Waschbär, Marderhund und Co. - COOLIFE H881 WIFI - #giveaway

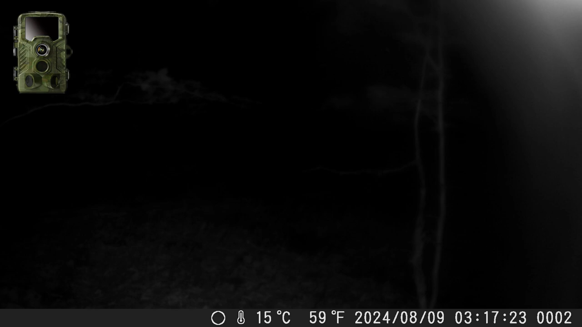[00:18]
habe ich die cool life h 881 mit wifi wir
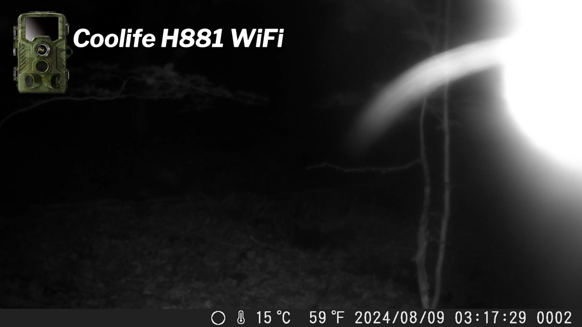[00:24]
auch gleich sehen können macht sich hier jemand sehr stark zu schaffen an der kamera das ist auch das kleine problem
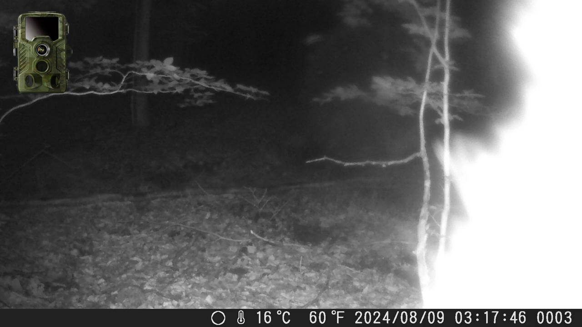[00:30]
hier an diesem standort es sind nämlich sehr viele waschbären unterwegs aber nicht nur da haben wir dann auch gleich ein kids wahrscheinlich aus diesem jahr vermutlich mit ihrer
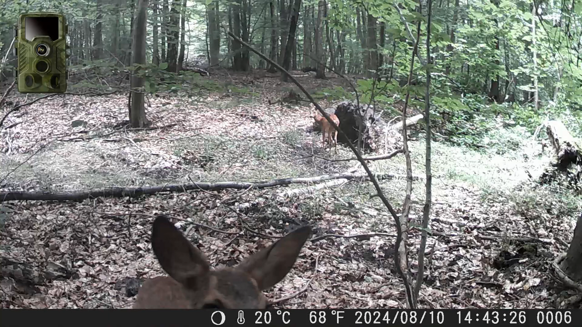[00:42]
mutter welches auch sehr neugierig ist aber sich auch verschrecken lässt von dem komischen gerät was da hängt durch die neugier des waschbären hat er dieses problem verursacht also der busch im vordergrund schluckt das
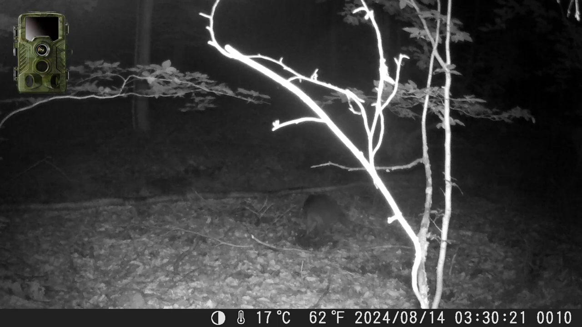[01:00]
led licht er erscheint sehr weiß und nach hinten wird es immer dunkler also das bild läuft ab dadurch erscheinen die aufnahmen eher schlecht und man kann nicht wirklich viel erkennen was im hintergrund passiert das wird sich im laufe des videos noch etwas verstärken weil auch die waschbären an diesem kleinen strauch interessiert sind und dieser sich ab und zu mal weiter nach vorne oder nach hinten bewegt